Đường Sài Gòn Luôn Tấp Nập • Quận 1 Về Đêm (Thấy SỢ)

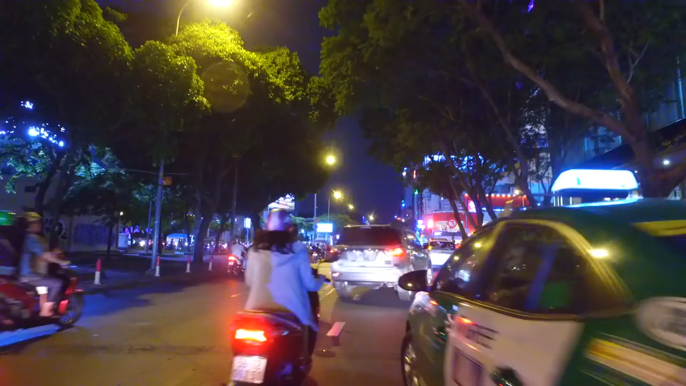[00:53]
Nếu chúng ta quẹo phải thì chúng ta sẽ đi về đường Lê Văn Duyệt ngày xưa cách mạng 8 bây giờ đó.
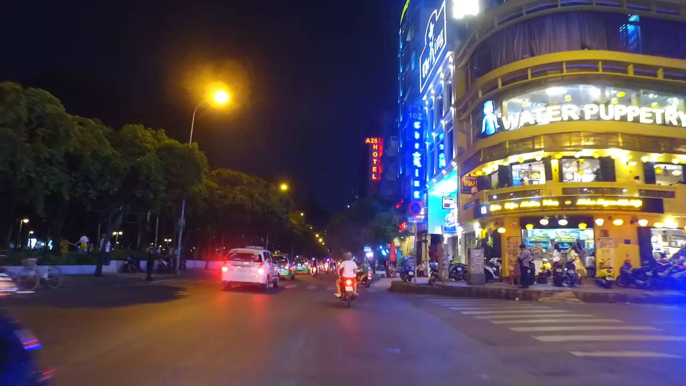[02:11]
Bán lưng cho đất, bán mặt, thôi bán lưng cho trời, bán mặt cho đất đó. Đây chúng ta tiếp tục đi trên đường Lê Lai nè. Bên đây vẫn là công viên 23 tháng 9 đó. Bên đây là khu bơi, khu trạm xe buýt.
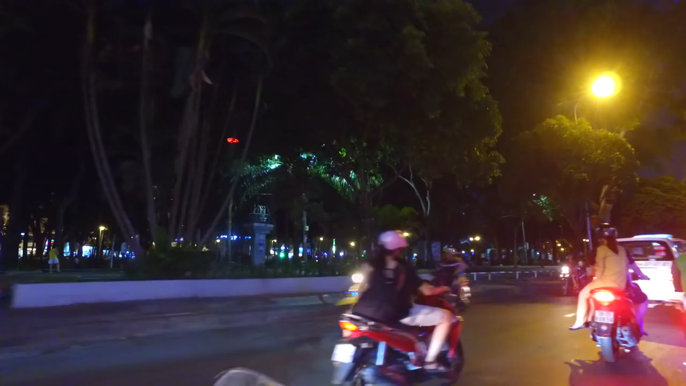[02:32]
Rất là đông luôn. Ai cũng chở cặp.
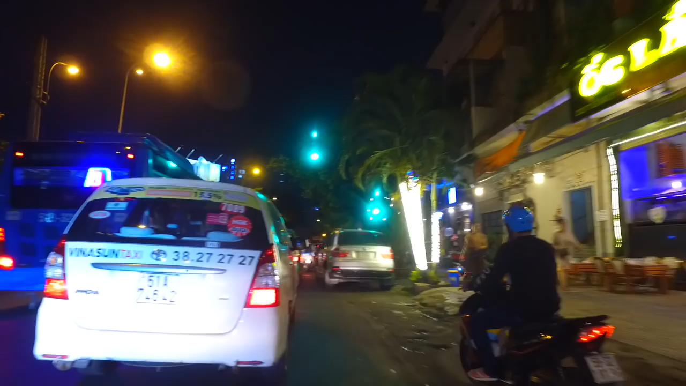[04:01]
Qua vừa kịp đèn đỏ luôn. Ngày chúng ta đang ở đây là ngã ba Lê Lai và Nguyễn Trãi. Lúc này là có cái nhà thờ quân sĩ.
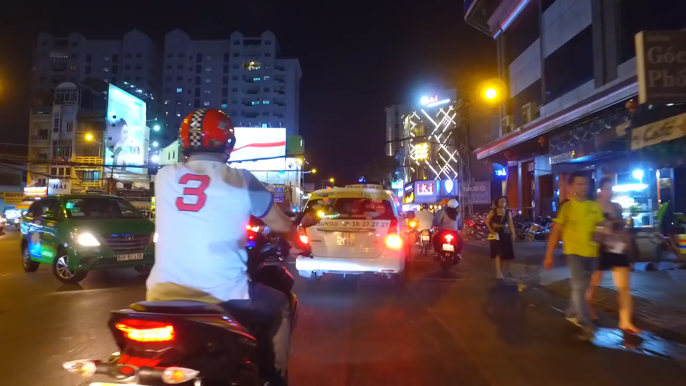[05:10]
Bên trái mình là cái rạp Khải Hoàn năm xưa,
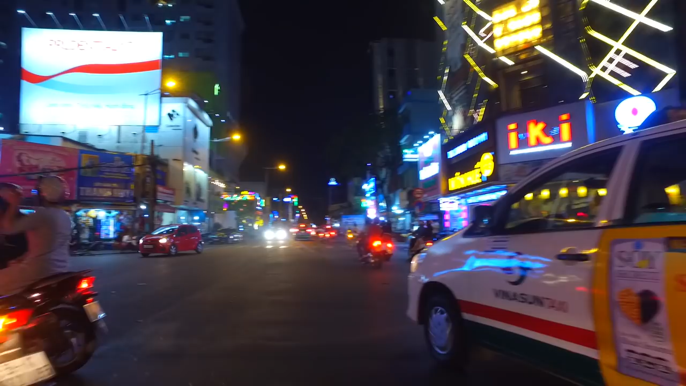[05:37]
Đang đi trên đường Nguyễn Trãi nè.
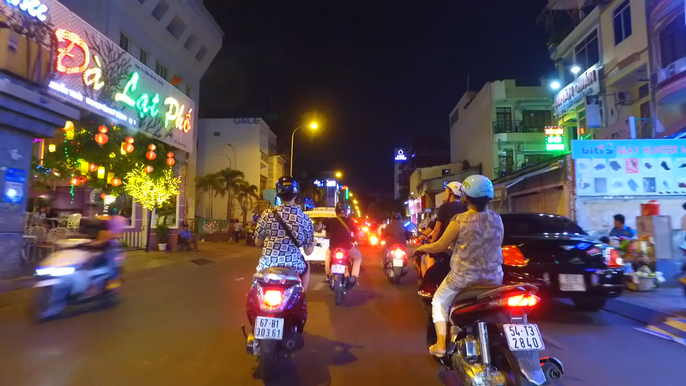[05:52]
Bây giờ thì sáng trên đường đi
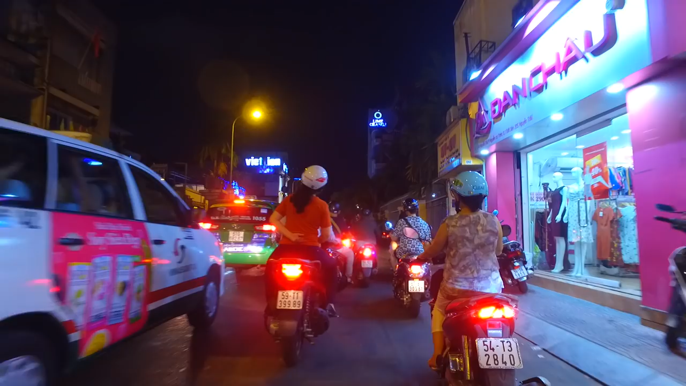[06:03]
đi mua đồ ăn cho nị, đồ ăn cho nị, rồi sẵn quay lại cho bà con mình xem cảnh ngoài đường ngoài xá như thế nào vào ngày cuối tuần.
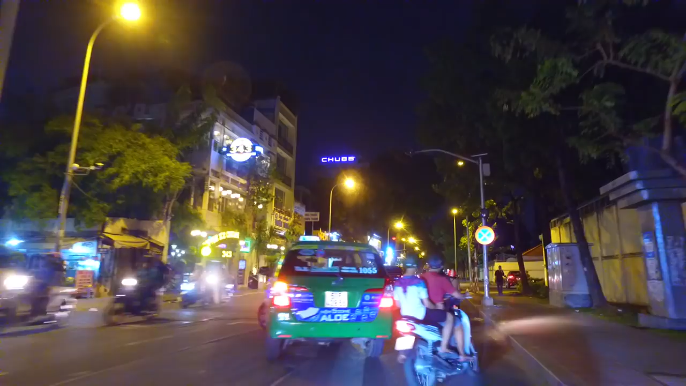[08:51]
Ở Sài Gòn này thì ban đêm cũng rất là nhiều đồ ăn, mà bây giờ không biết mua cái gì đây. Tại vì nay về trễ nên sẵn tiện mua gì cho này ăn luôn.
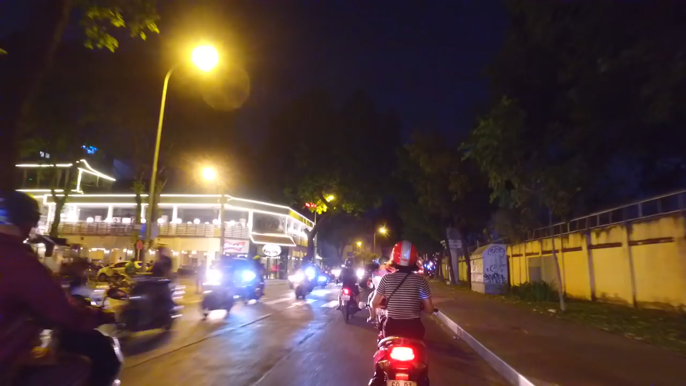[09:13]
Mình dẫn bà con mình đi dạo một vòng. Ta đến đây là đường Nguyễn Văn Cừ nè,
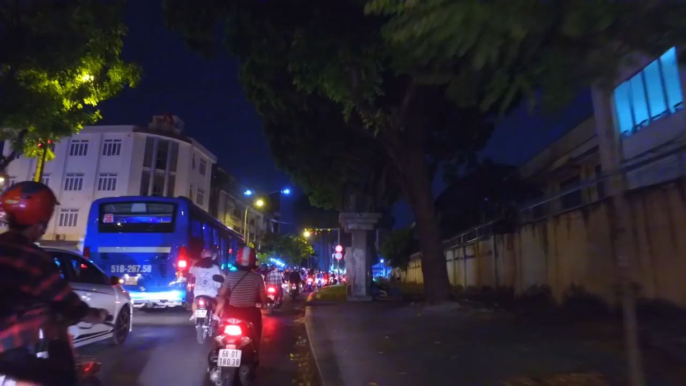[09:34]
là đường Cộng Hòa năm xưa nè, Nguyễn Trãi và Cộng Hòa.
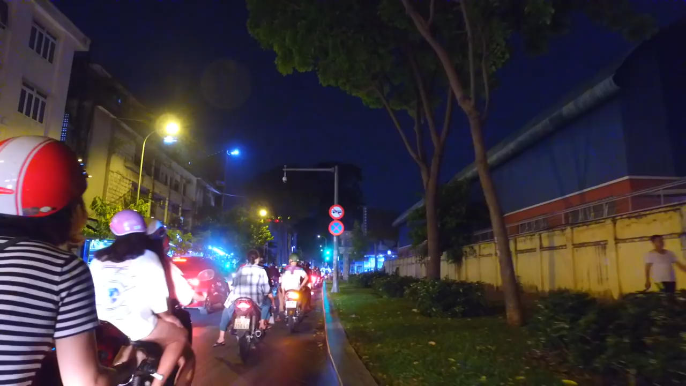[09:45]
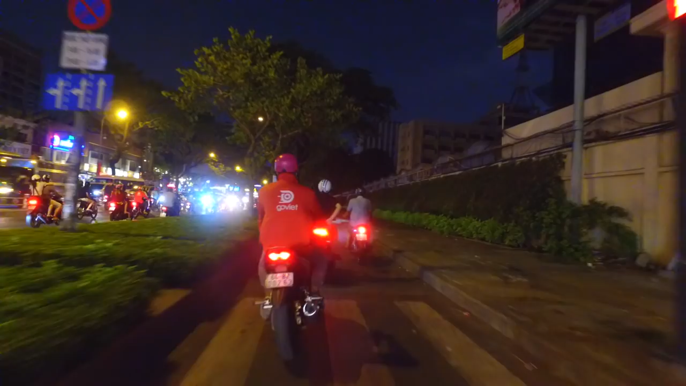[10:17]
đi bên trong cho nó bớt xe, ngoài đông quá.
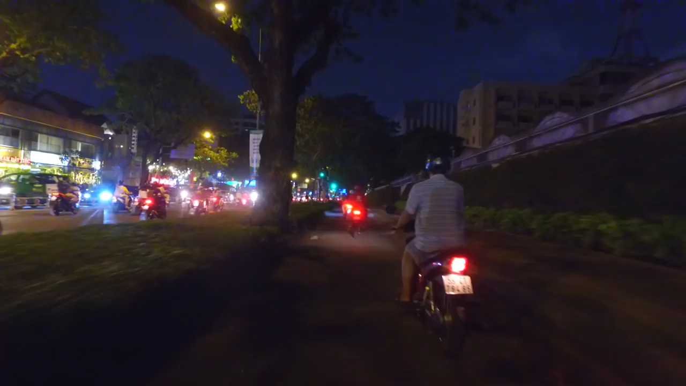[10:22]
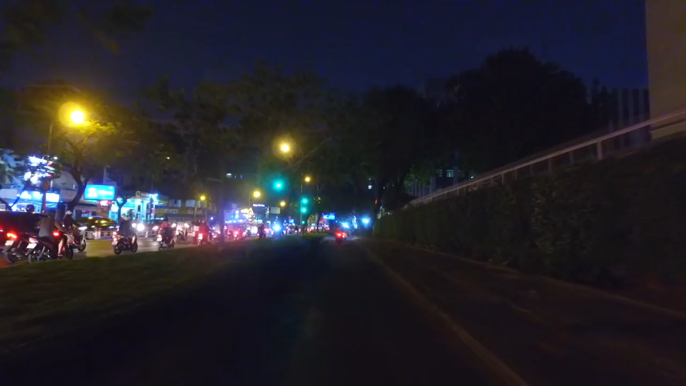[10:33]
Vậy Sài Gòn thì rất là nhiều xe máy, tổng cộng khoảng 50, hơn 50 triệu xe, trong đó khoảng trong đó có gần 100 triệu dân, mà hơn 50 triệu xe máy à, chiếm tỷ lệ rất là lớn so với các nước khác.
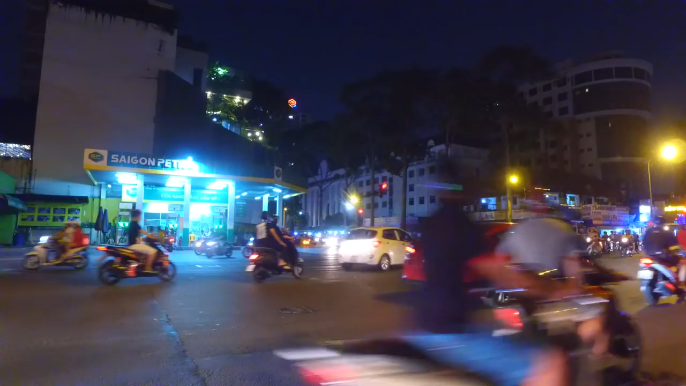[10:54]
Chúng ta sẽ đợi đèn đỏ và đi qua đường An Dương Vương, là đường Thành Thái năm xưa nè.
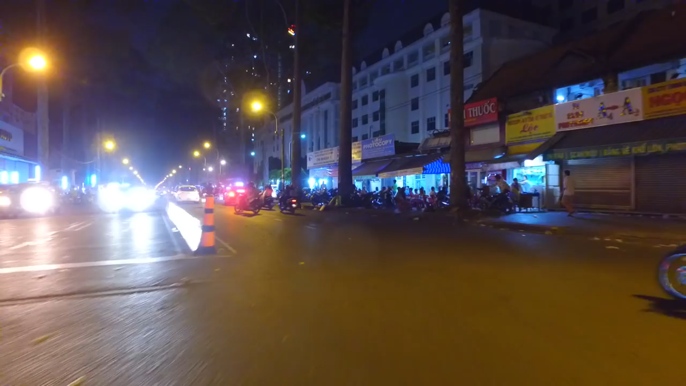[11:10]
Đây thì buổi tối bán rất là nhiều đồ ăn nè, bò bía, gỏi cuốn, rồi mực nướng gì, rất là nhiều luôn, đồ lưa chân luôn.
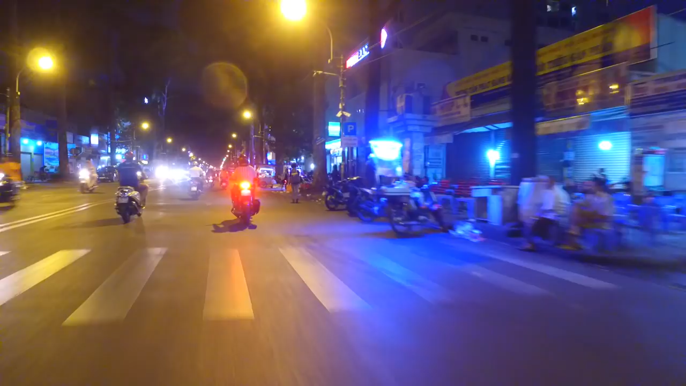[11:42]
Rồi hành trình em dẫn bà con đi một vòng đến đây là hết ha. Hẹn gặp lại bà con trong những cái video tiếp theo nha. Chúc bà con mình ngày mới vui vẻ và thật là nhiều sức khỏe nha. Bây giờ thì xin chào và hẹn gặp lại.